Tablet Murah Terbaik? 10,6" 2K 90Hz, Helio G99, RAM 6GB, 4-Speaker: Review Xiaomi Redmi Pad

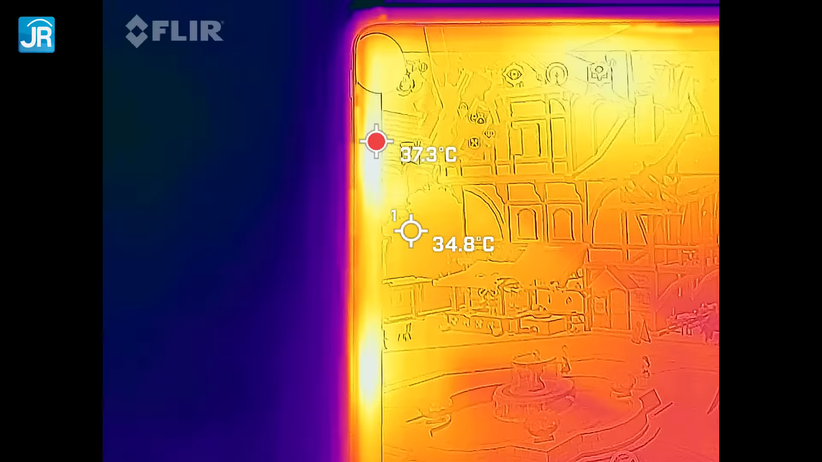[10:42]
On screen: spot 34.8°C
ini tablet ya, ini tablet, walaupun performanya tinggi suhunya tentunya akan lebih gampang dibuang ya, panasnya ini nah, di sisi depan, di sisi layar,
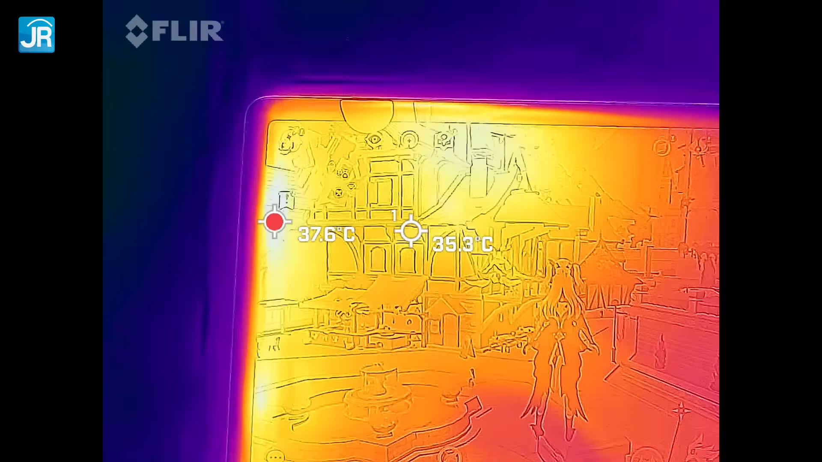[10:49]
On screen: spot 35.3°C
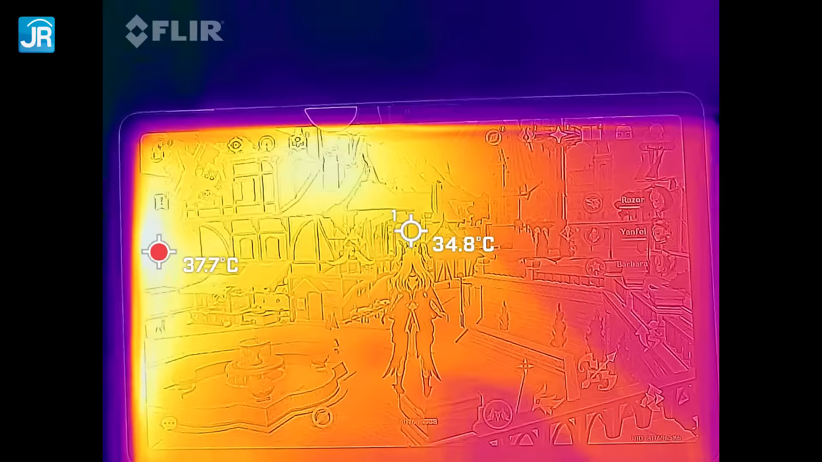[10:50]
On screen: spot 34.8°C, max 37.7°C
itu suhunya cuma sampai 38-39 C saja sementara di bagian belakang,
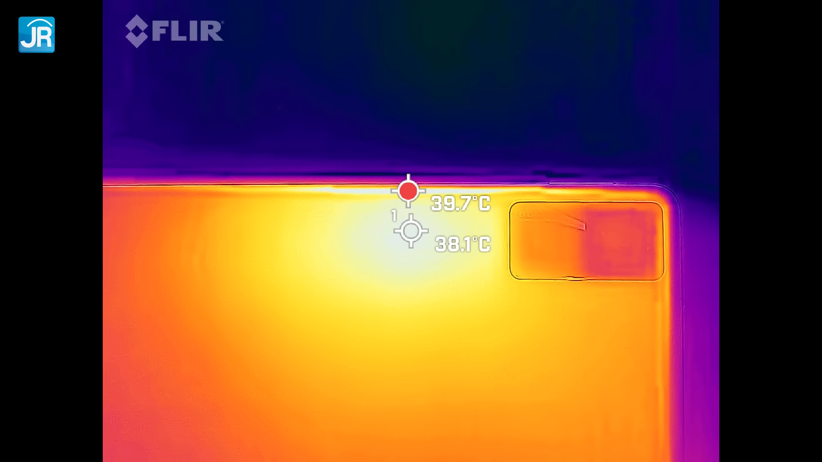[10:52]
On screen: spot 38.1°C, max 39.7°C
itu suhu tertinggi di kisaran 40 derajat Celcius tapi menariknya, tidak terlalu gampang kena dengan jari jadi nyaman nih,
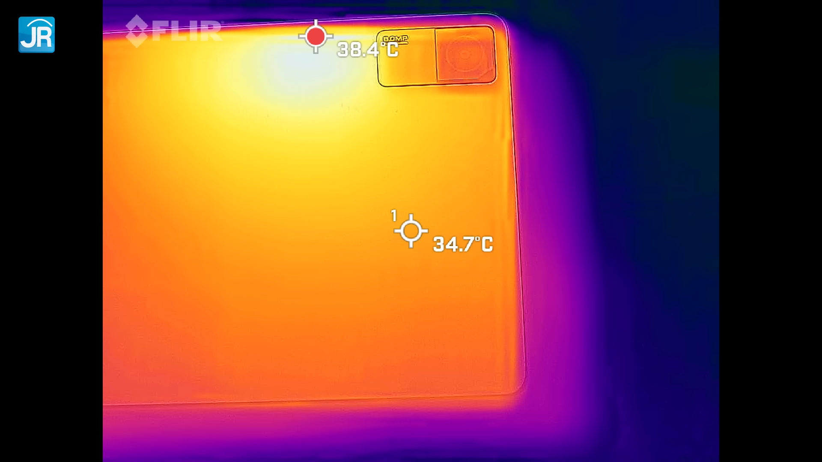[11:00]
On screen: spot 34.7°C
main game berat dengan tablet yang satu ini, bahkan tanpa kipas pun, masih tidak ada masalah oke, kita lanjut ke PUBG Mobile sayangnya,